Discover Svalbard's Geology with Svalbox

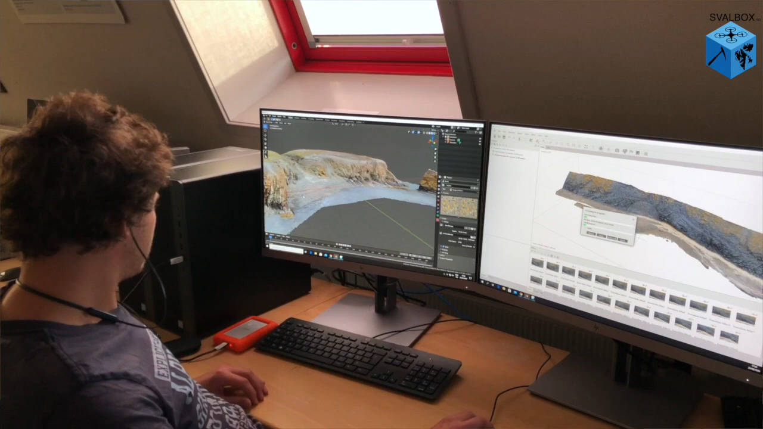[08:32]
such as ground penetrating radar or electrical resistivity tomography to collect data that can be integrated with our drone photogrammetry models and more classic geological observations.
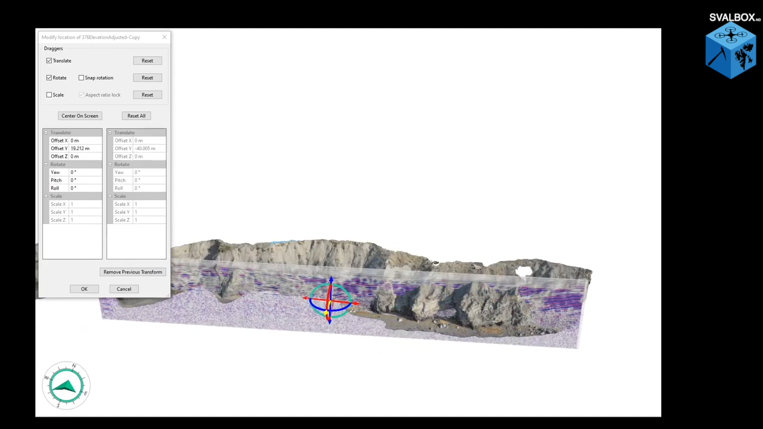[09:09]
the tilted GPR reflectors correlate very well with the tilted carbonates in outcrop. Displaying the outcrop interpretation on the digital outcrop model, we see that the transition between the paleocarse brekshaas and the tilted carbonates is in the same position in outcrop and GPR. With all the information,
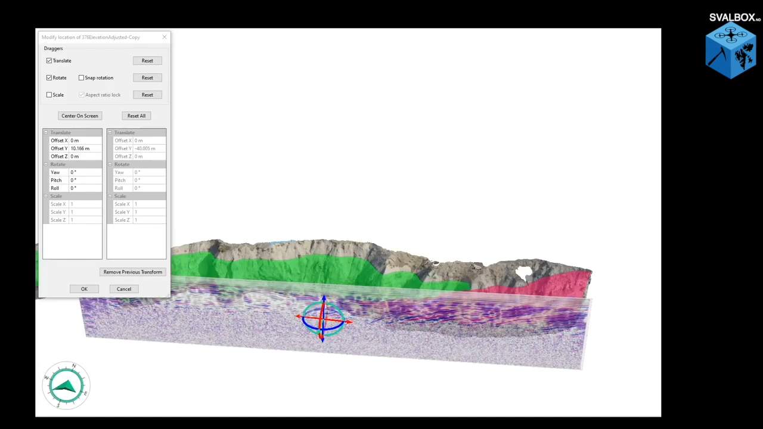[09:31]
we were able to trace the paleocarse brekshaas through all the GPR profiles of the survey area.